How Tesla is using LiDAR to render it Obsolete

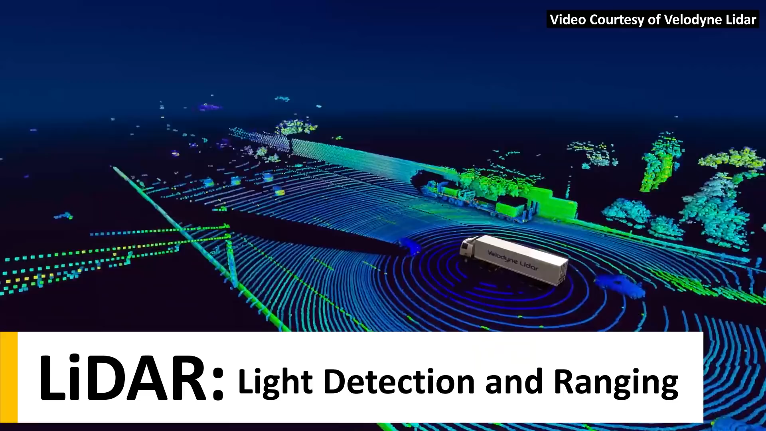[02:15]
and Ranging, and these sensors use laser pulses to detect objects and build a digital map of the surrounding area in real time.
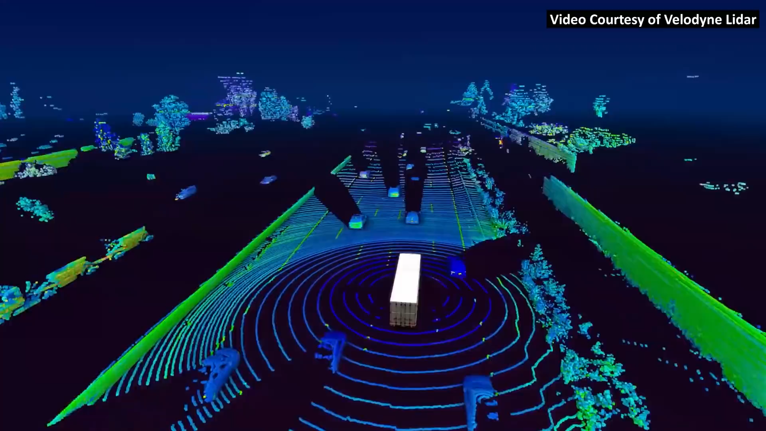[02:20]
One of the biggest strengths of LiDAR is its ability to
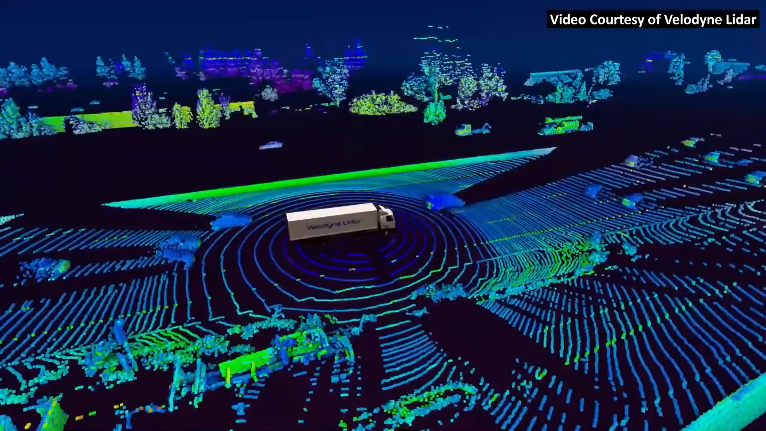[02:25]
accurately calculate distance and depth measurements,
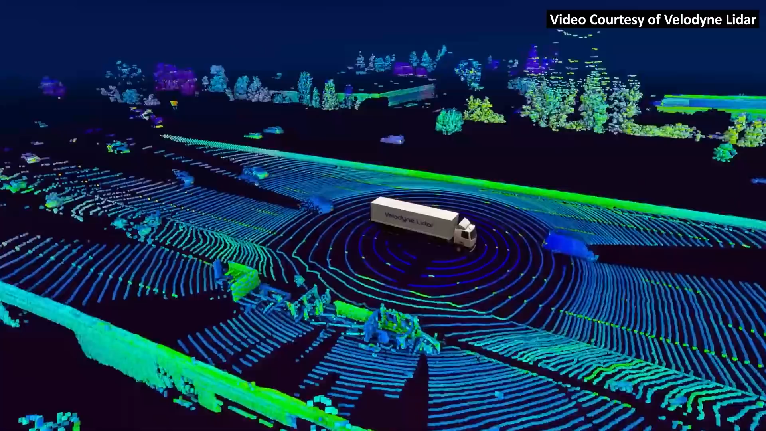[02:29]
which is something that is very difficult to achieve with camera vision alone.